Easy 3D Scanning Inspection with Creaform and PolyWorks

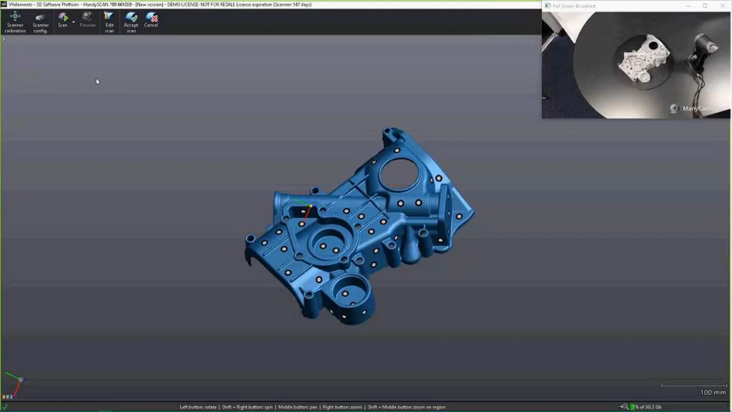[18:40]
and it's going to spit out an optimized surface, which is our part right here. So, we'll go ahead and accept that. We'll hide our full screen.